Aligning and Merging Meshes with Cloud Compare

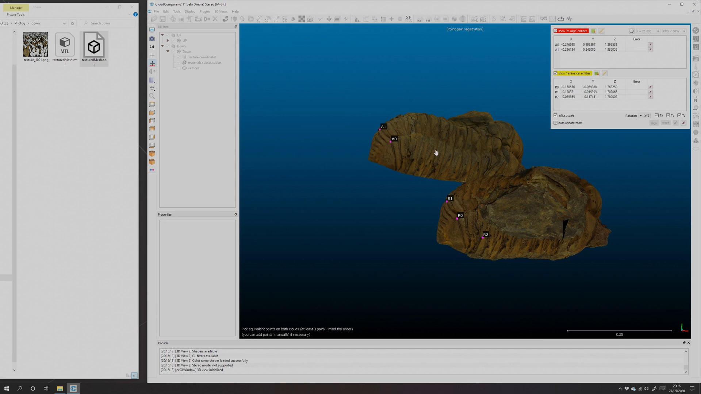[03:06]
the texture is really useful here to identify landmarks and things
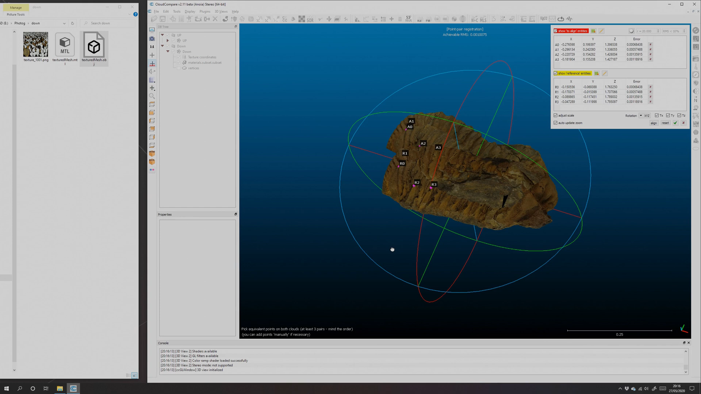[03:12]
if you've got a high enough resolution mesh you can use the mesh directly
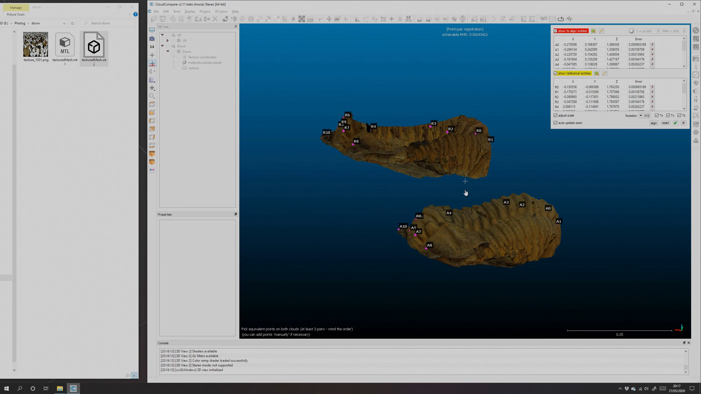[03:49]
i'm just filling out sort of all the edges of the trilobite so there we go and you can see the dark patch there and we've got a crack there that we can link up and at the back here we've got some fairly obvious markings that are the same there we go so adjust scale is
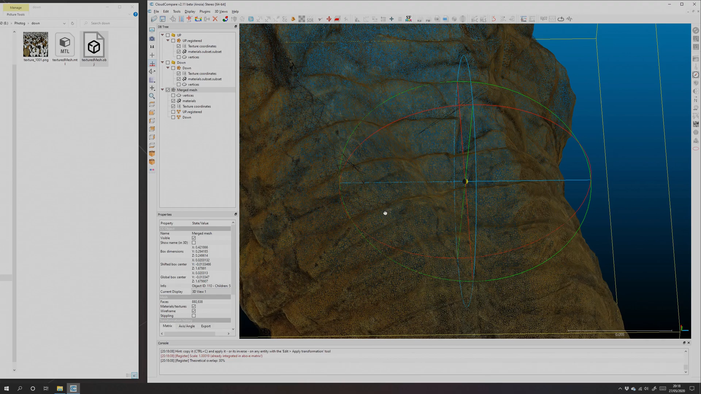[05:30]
the wireframe you can hopefully see there we've got some big triangles overlapping with some small triangles
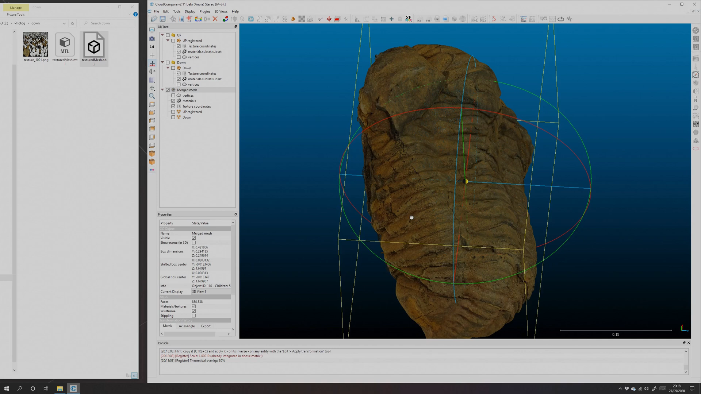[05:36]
it's not a single mesh even though it's a single object so i select the vertices there we go and then we need to give them normals they didn't come out with normals before that's just edit normals compute the object isn't a plane so we triangulate them
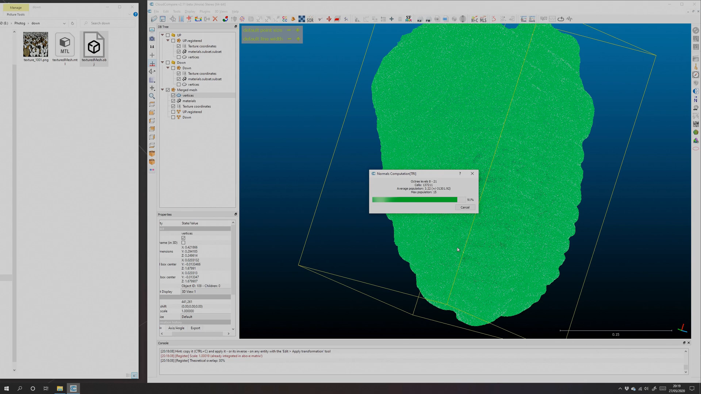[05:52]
that takes a second there we go now our normals have now our vertices have normals
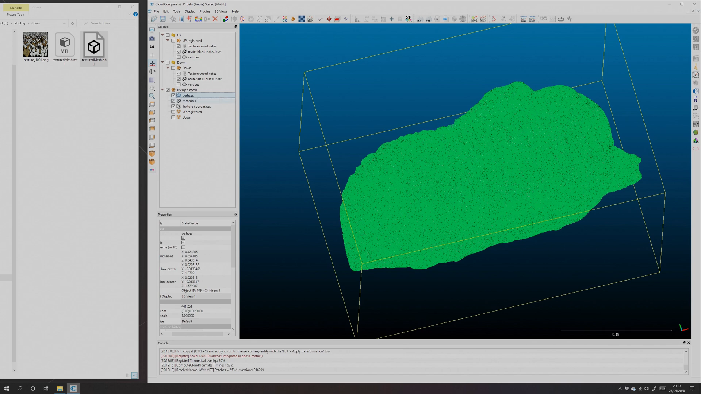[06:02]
we can go to plugins poisson recon i'm going to leave this at eight higher numbers get you more detail but take longer and
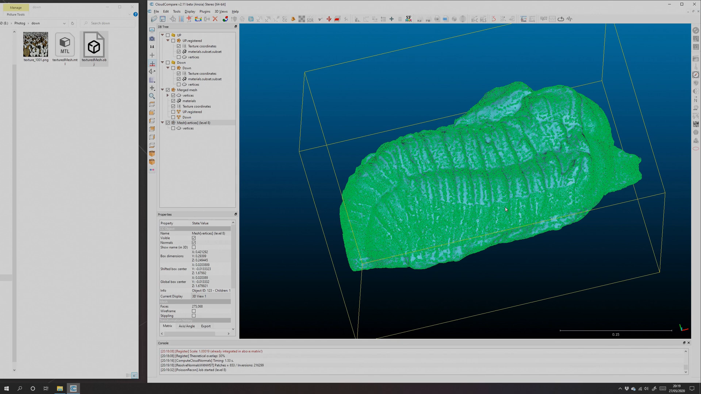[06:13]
there we go i'll turn the vertices off visible we have a new object
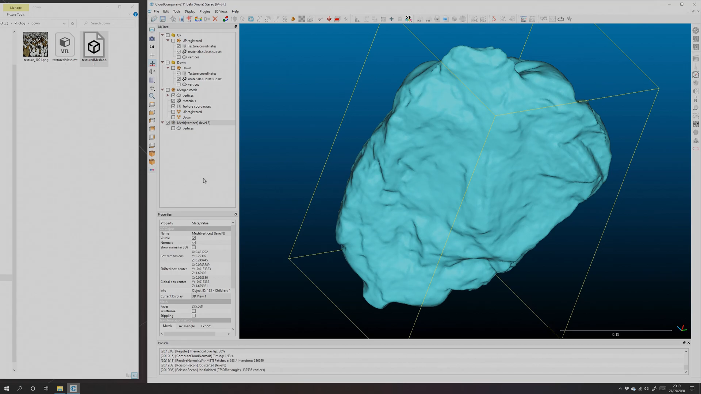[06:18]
and it's a single mesh that's key if we view the wireframe here you'll see that
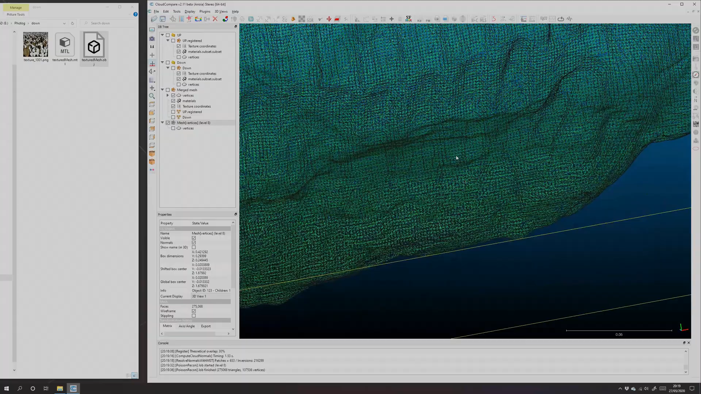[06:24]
wireframe is nice and regular and watertight so we've created a single object here that has all the detail of both scans